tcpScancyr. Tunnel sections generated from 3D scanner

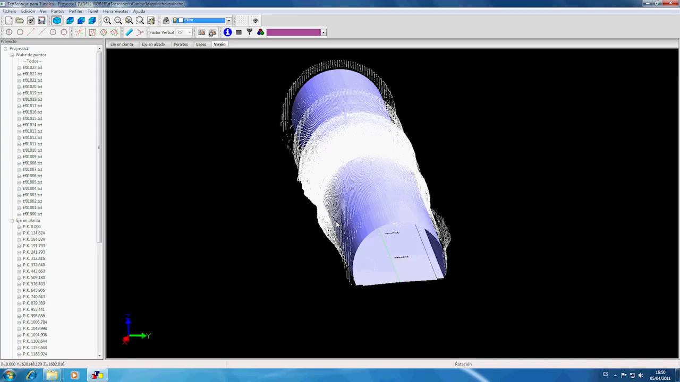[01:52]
Data gathering from the surface of the excavated site also involves the capture of all three-dimensional elements in the surroundings.
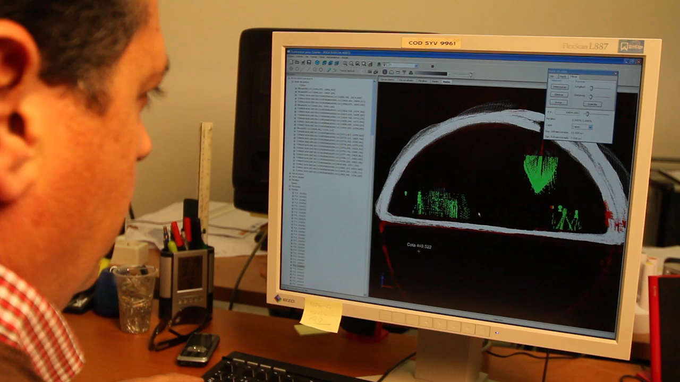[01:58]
The points therefore have to be filtered before calculating measurements.
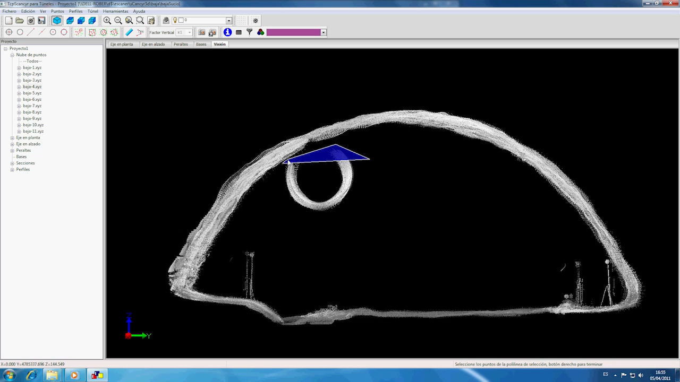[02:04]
All this gathered information can be used to calculate the tunnel cross sections.
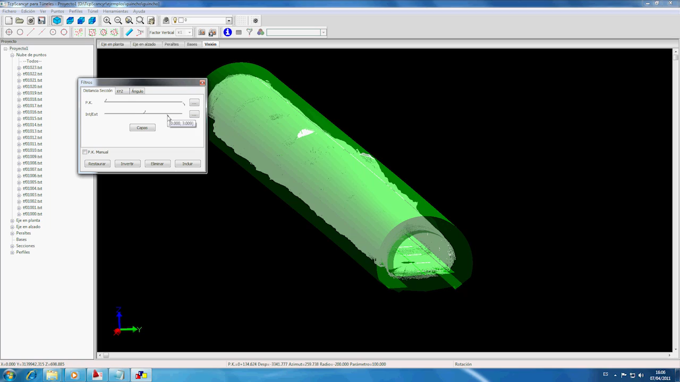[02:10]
Profiles can be represented in 3D or frontal view.
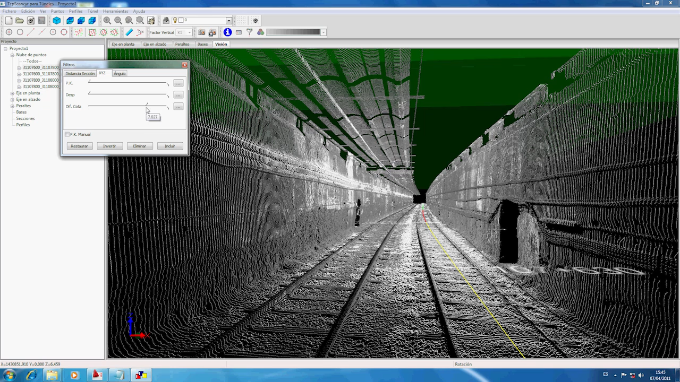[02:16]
The under and over excavated areas are shown in different colours, as well as their numerical values.
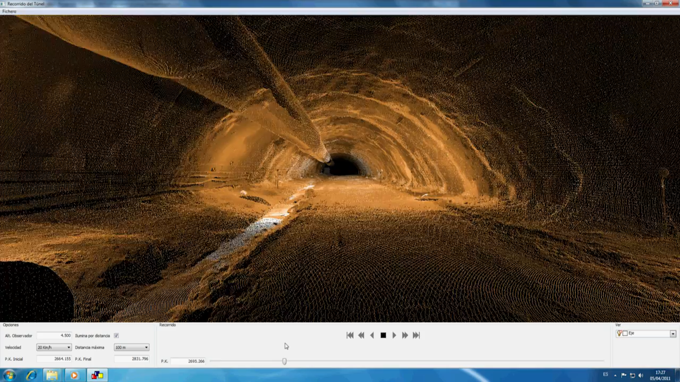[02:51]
The application allows the user to virtually walk through the tunnel, visualising at all times the position on the alignment via a panel,